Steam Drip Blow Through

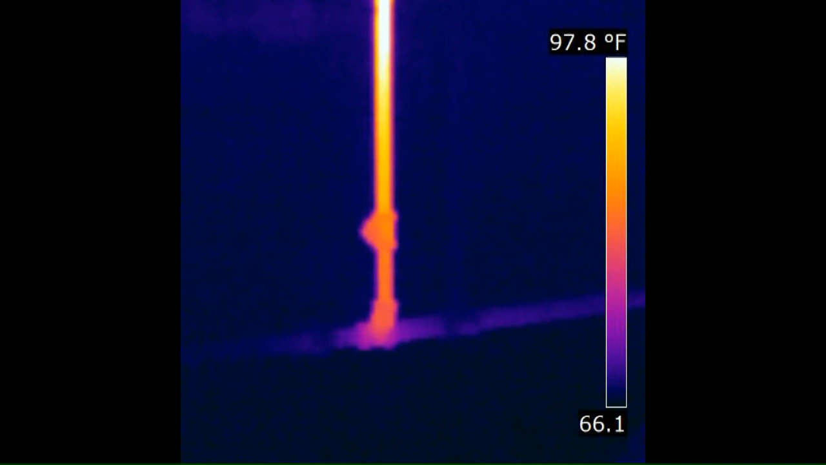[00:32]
On screen: scale top 97.8°F
And being underwater that horizontal section it segregated the two drips so steam could not go from the end of the steam main and get into the return main. But as you can see in this shot the steam is starting to come down the A dimension the drip at the end of the steam main. And because the boiler is too short and no false water line was ever installed that wet return is now a dry return. And the steam comes around goes horizontally and comes right around and will rear end the air vent that is sitting at the end of the return pipe. Now that air vent will close when the steam gets there because that's what air vents do they close when they get warm.
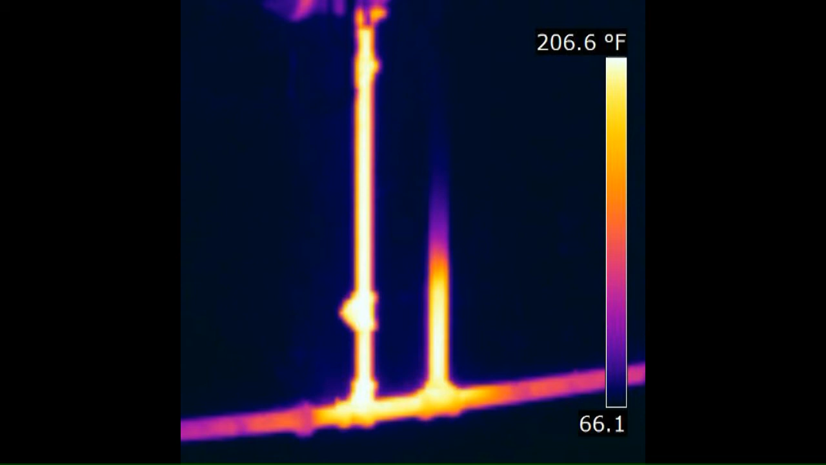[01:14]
On screen: scale top 206.6°F
Now when that happens what is going to take place is the steam pressure will equalize between the supply pipe and the return main. And when that happens all movement of steam will cease and
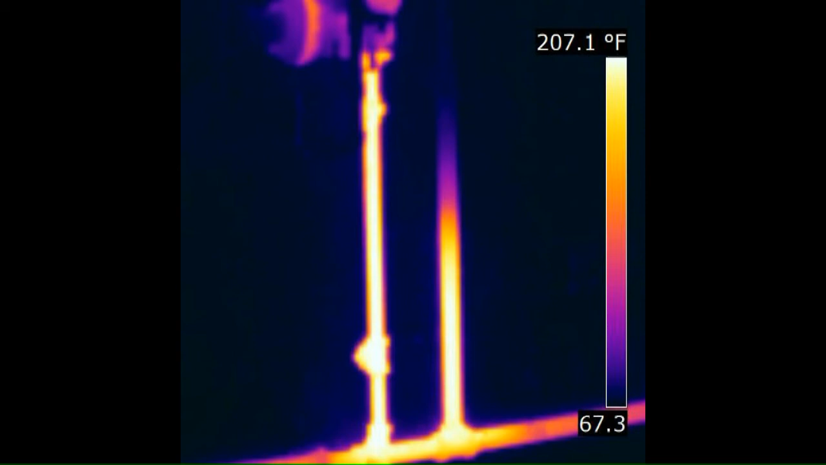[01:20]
On screen: scale top 207.1°F
you'll probably get a no heat call or a poor heating call. You know people will call up and say the house just doesn't heat right. And that's because that loop seal needs to be underwater.
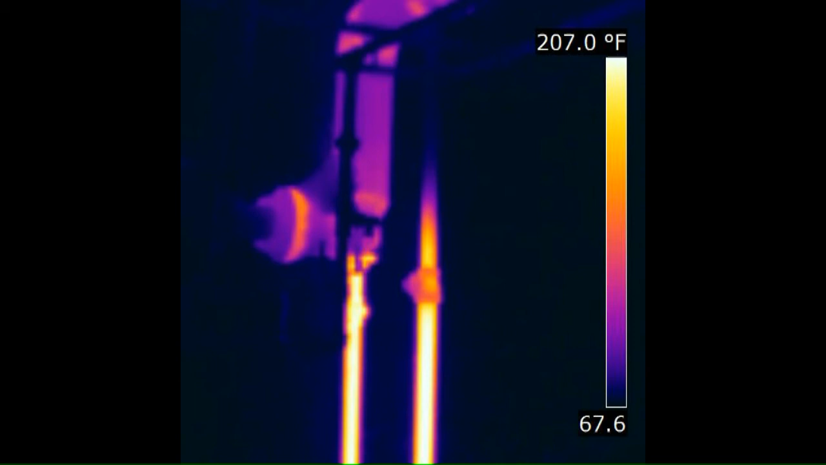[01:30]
On screen: scale top 207.0°F
And there's the air vent it's closed now.